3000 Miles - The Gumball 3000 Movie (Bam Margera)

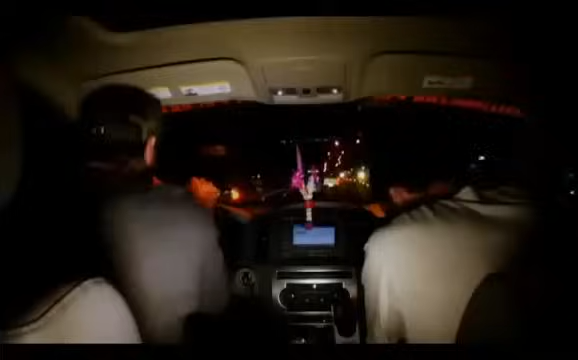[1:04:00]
What the fuck is that, dude? That's a whole new deal. Did everything just shut off? Dude, yeah.
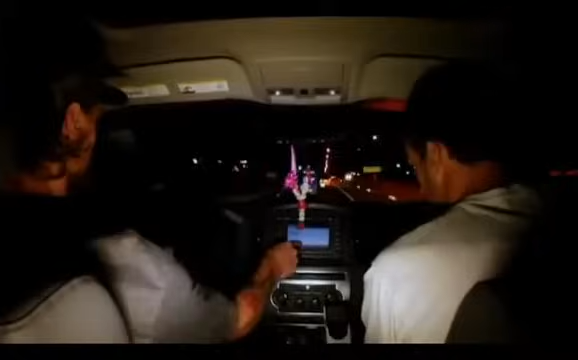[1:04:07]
Yeah. Ooh. And the wipers went. We got a full electrical meltdown coming on this car. Something's up with the maybe regulator. Though.
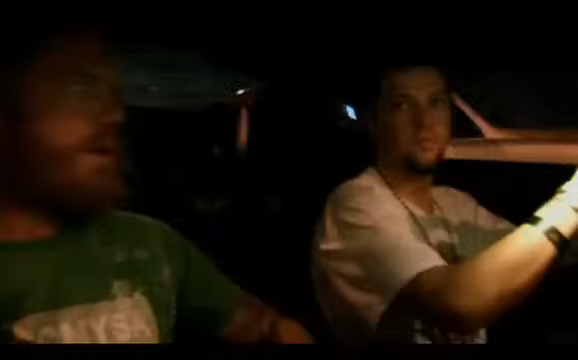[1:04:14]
Bangkok traffic fucking sucks, and this car is giving out. Like, it's literally giving out now.
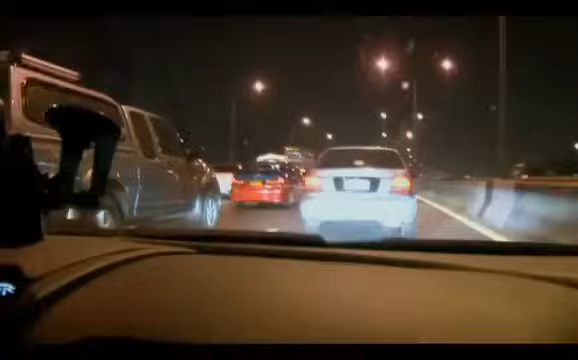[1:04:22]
We're only 12 fucking miles away. Just let us get there.